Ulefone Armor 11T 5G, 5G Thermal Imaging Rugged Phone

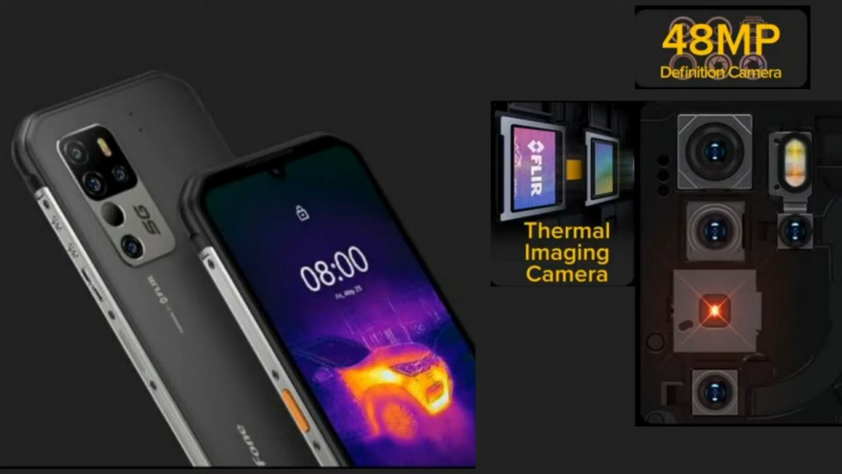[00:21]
scene and create thermal images based on temperature you will be able to see abnormalities such as heat loss or gain find animals or people in the dark and quickly diagnose and
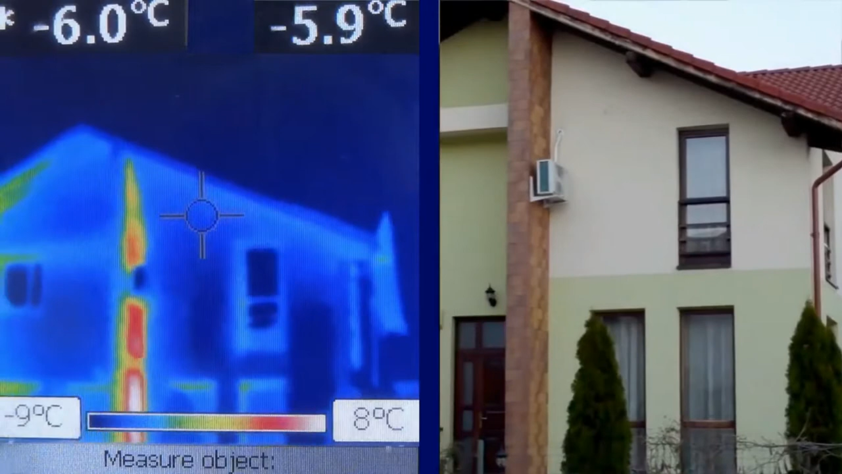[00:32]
On screen: spot -6.0°C, scale top 8°C
resolve problems a thermal imaging camera can play an important